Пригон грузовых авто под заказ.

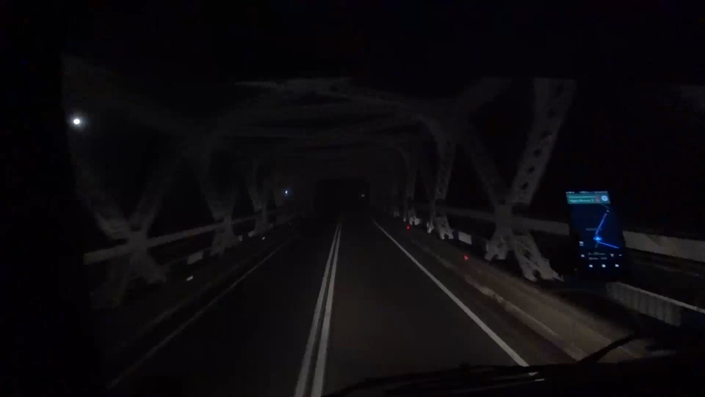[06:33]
Да, друзья, в плане разметки у поляков, конечно, денег не жалеют.
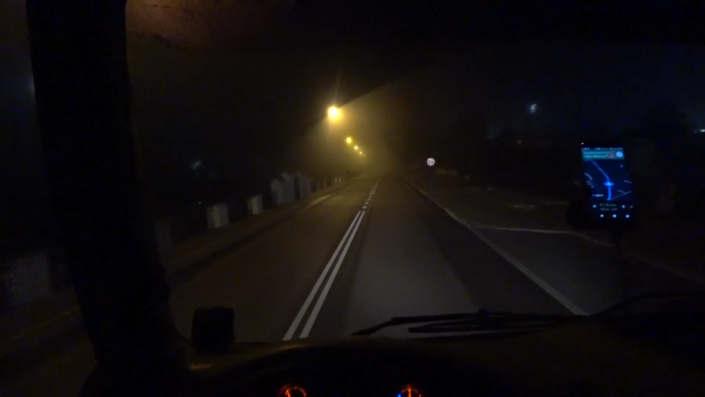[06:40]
Как это круто ехать по разметке, удобно, легко, не устаешь.
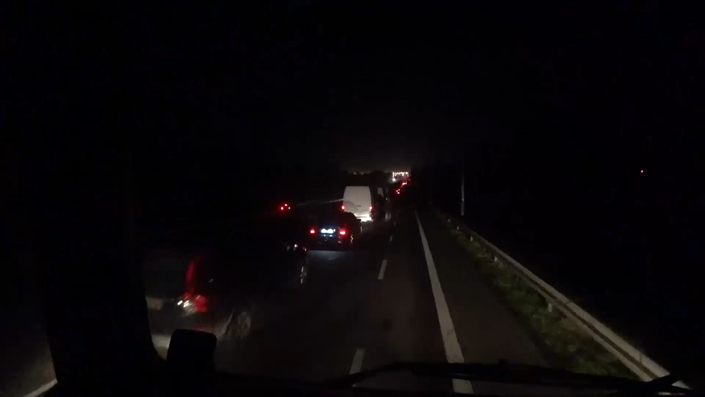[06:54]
Вот это круто. Это легковые от бедренки аж до этого, а фур вообще нету. Вон я уже подъезжаю к шлагбауму, прикинь.